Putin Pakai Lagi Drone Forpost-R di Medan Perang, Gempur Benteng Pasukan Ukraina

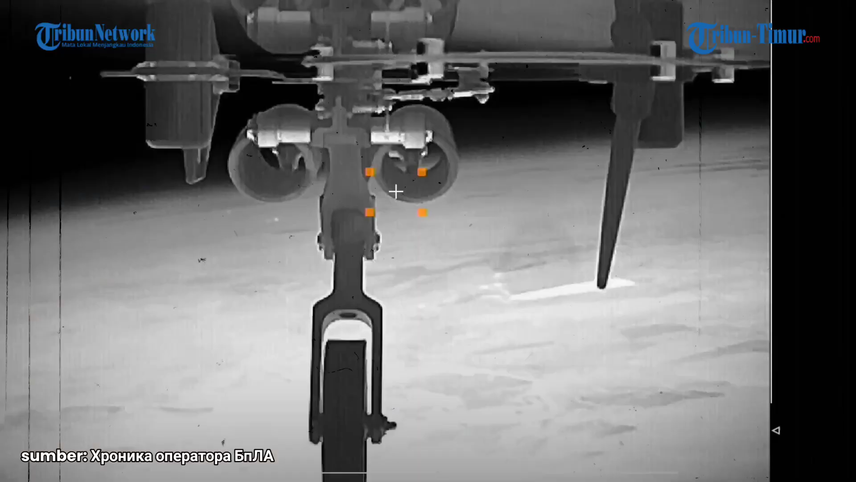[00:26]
Drone tersebut dipakai untuk meluncurkan serangan ke benteng pertahanan Ukraina. Dalam keterangan unggahan disebutkan karya UAV Forpost Air atau RK.
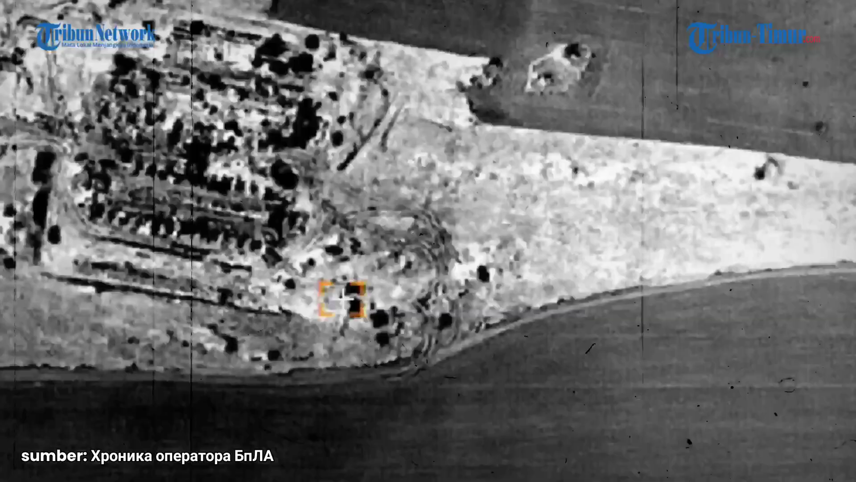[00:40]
Tampak detik-detik drone membidik target dan meluncurkan rentetan serangan.
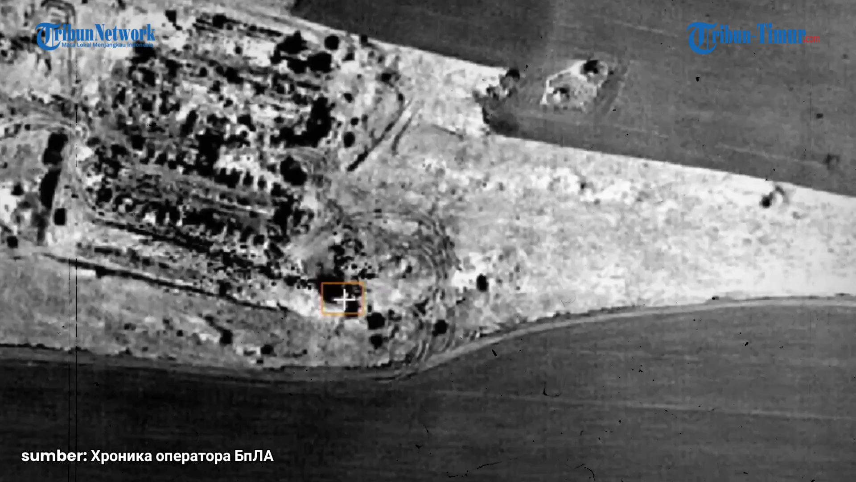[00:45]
Kepulan asap tebal muncul setelah UAV berhasil menggempur wilayah tersebut.